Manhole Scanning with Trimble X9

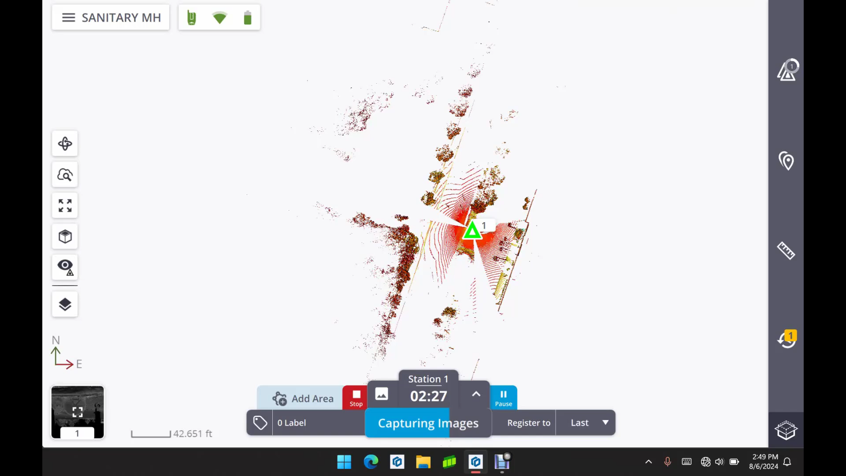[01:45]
So right away we can get to work and take a look at what we've captured, which is really nice. And once the images are captured as well, we can process those images and take a look at those.
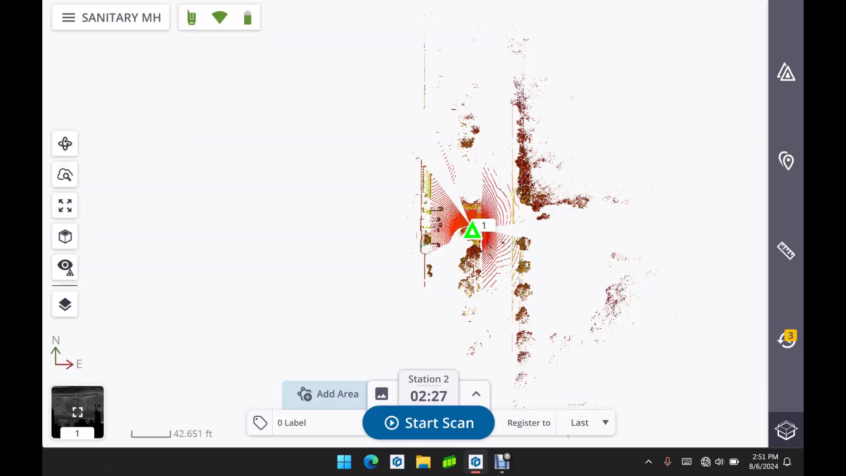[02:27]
our scan within the manhole using the overlapping common data.
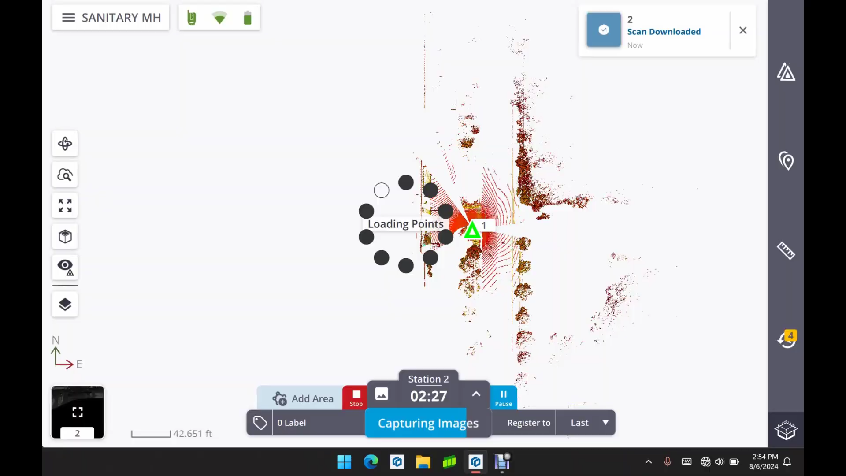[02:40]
And it's going to load in those points. Just really quickly here you can see the auto registration was skipped because it doesn't actually think the
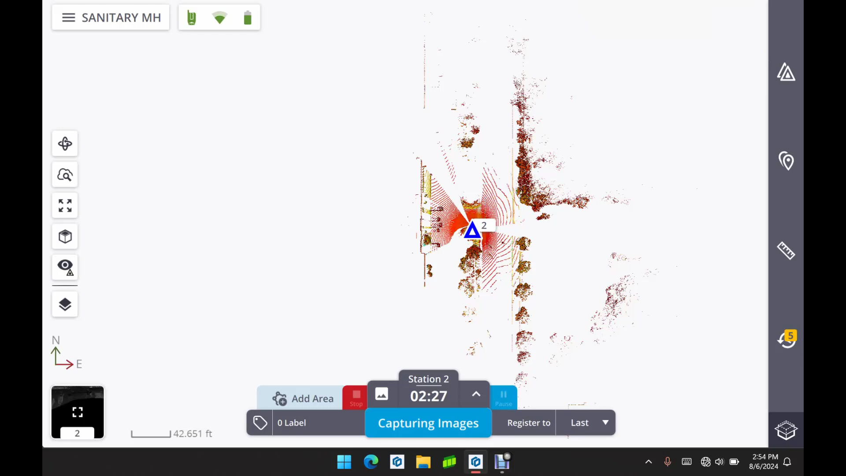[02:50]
X9 was moved from Station 1 to Station 2.
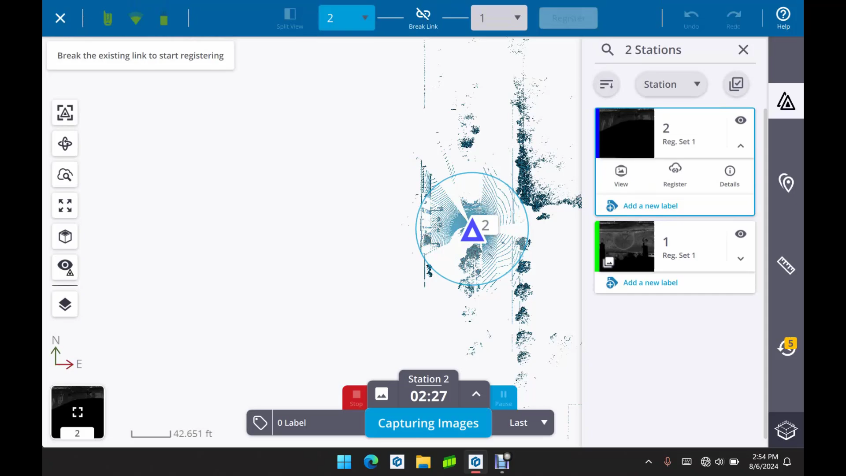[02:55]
So what we're going to do here is register this in a more manual fashion.
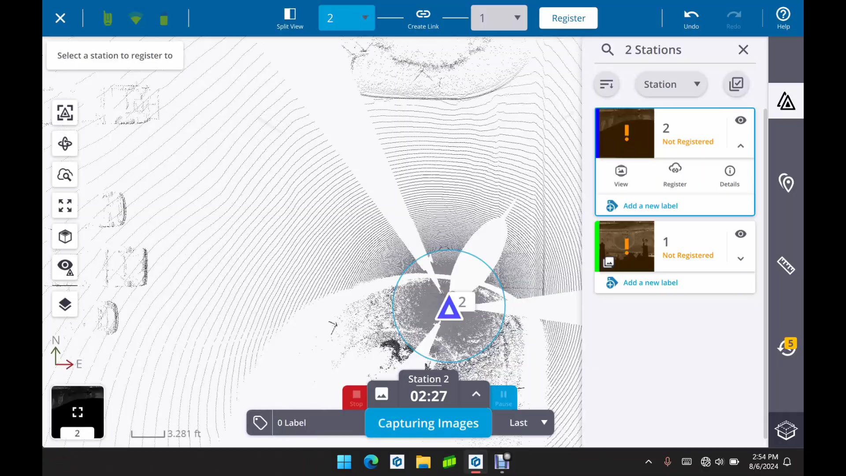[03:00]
And that again is just because the instrument didn't sense any movement side to side, we only lowered it vertically. So what we're going to do here is just kind of manually move it using our registration tools here and hit the register button and that should get it into the appropriate place.
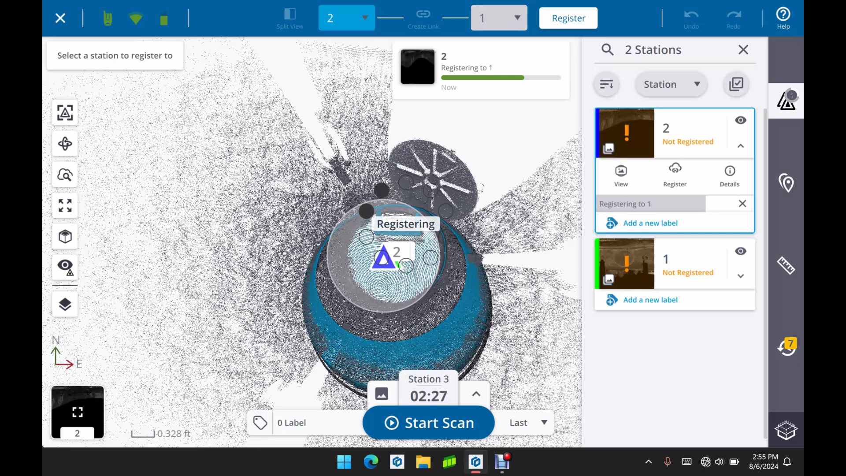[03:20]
So a simple 10-15 second process to get those scans matched up and registered. And then we see our error percentage of overlap and consistency there.
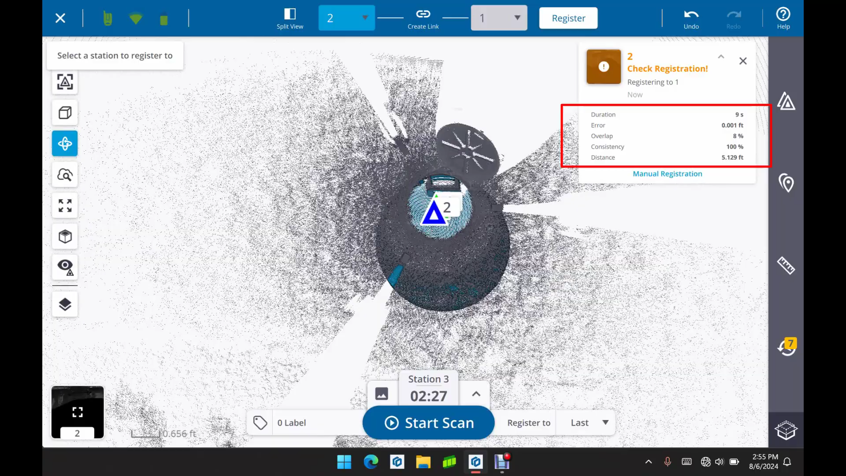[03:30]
So we have scan 1 and scan 2.
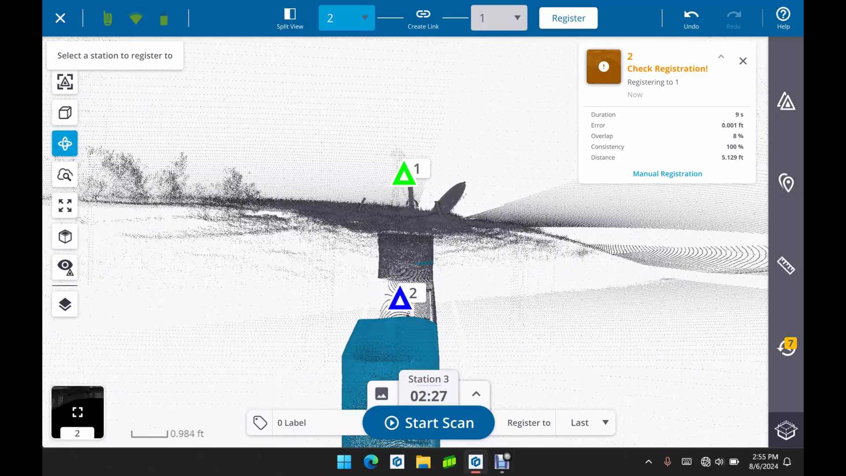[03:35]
You can double check that they are aligned properly before you even leave the field.
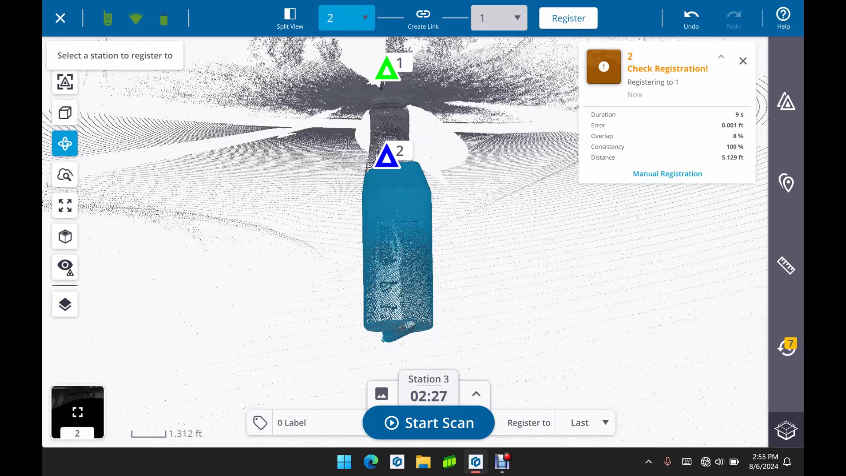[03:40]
As you can see here we have it in 3D view and you can see the two separate scans are in fact matching.
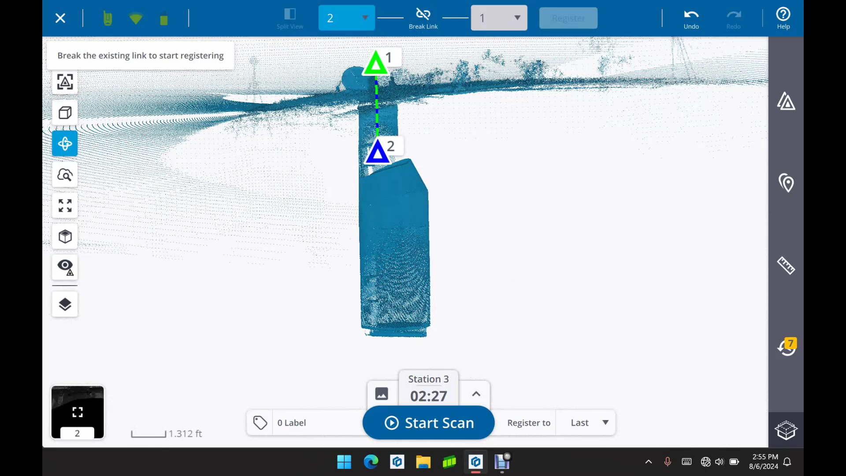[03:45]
So we're going to link those together.
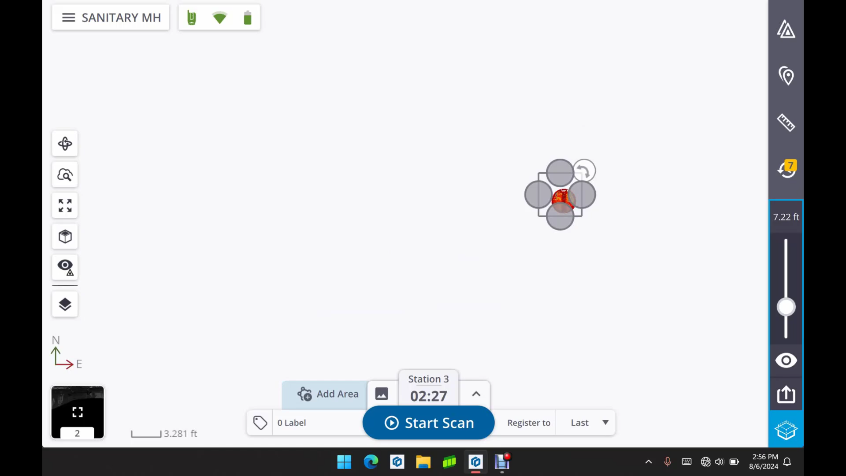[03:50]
I'm going to take a closer look at this using the limit box.
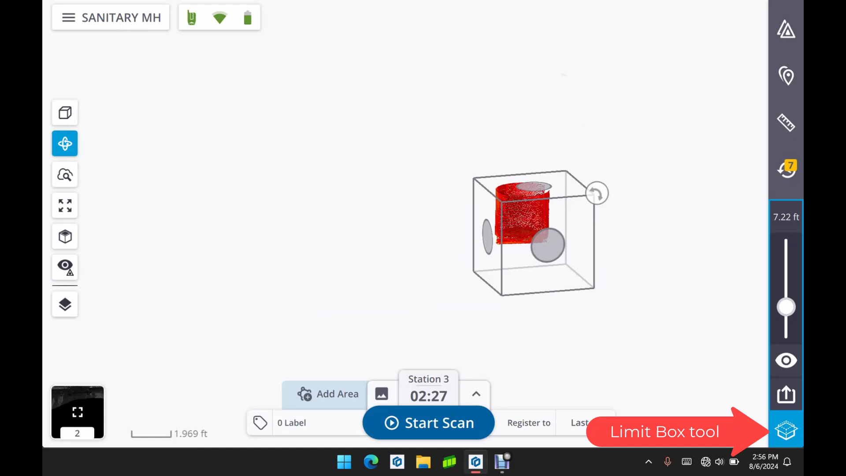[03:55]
So we're going to drag the edges up and just size
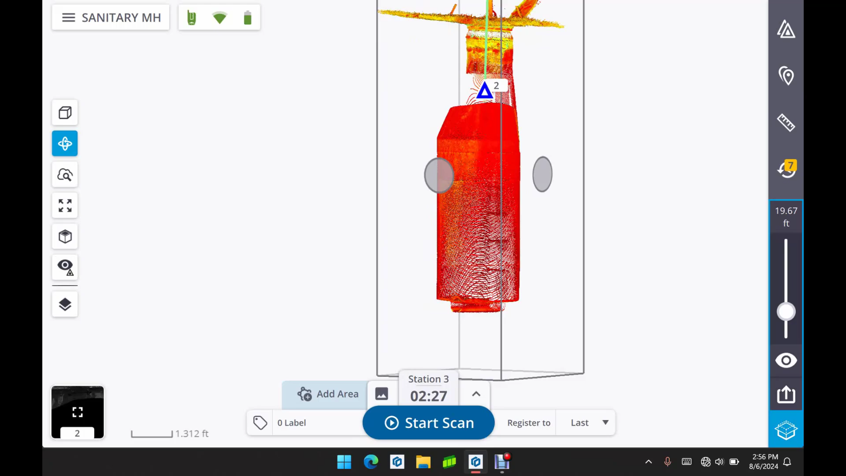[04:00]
up our limit box so that we're only seeing the important information.
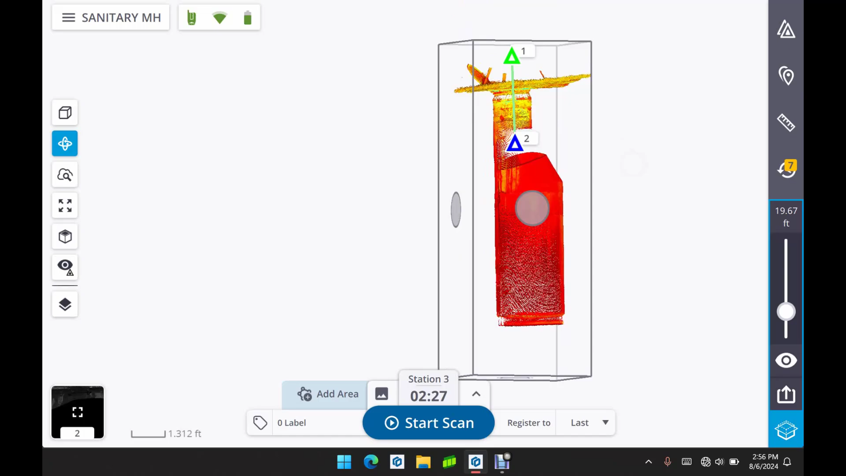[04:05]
And there you go. You can see scan 1 and scan 2, the positions of each scan.
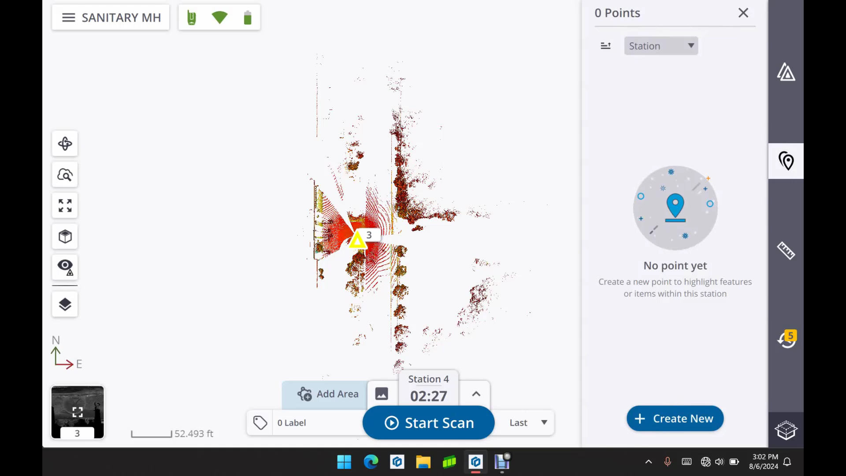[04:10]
And then now what we're going to do is we're going to shoot in our targets. We made the mistake of forgetting to do this after the first scan.
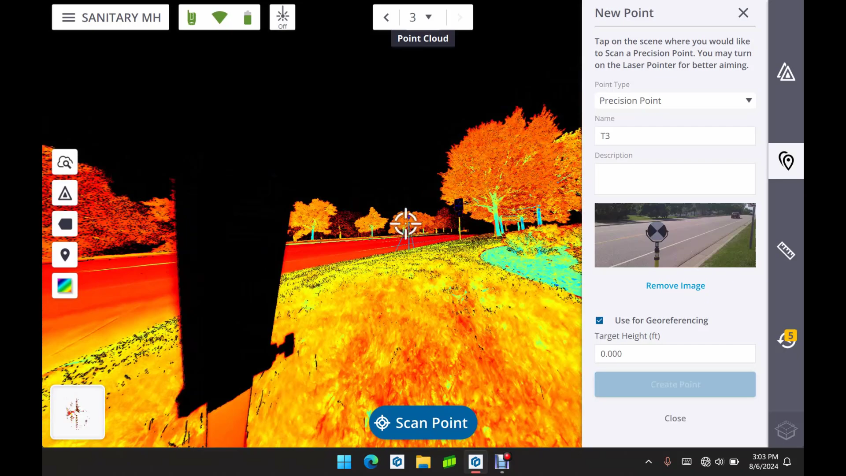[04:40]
Now we're going to shoot those in with the scanner itself so that we get a nice precise georeferencing.
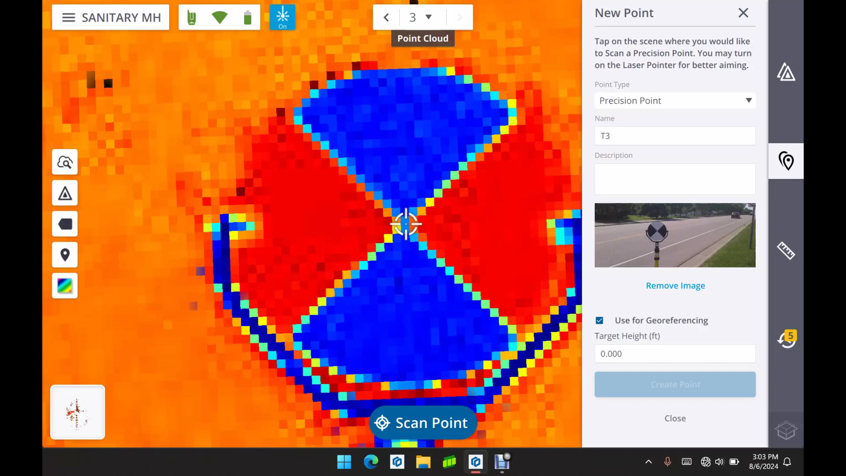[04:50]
So that involves just basically going into the station based view turning on our laser sighting into the center of that target.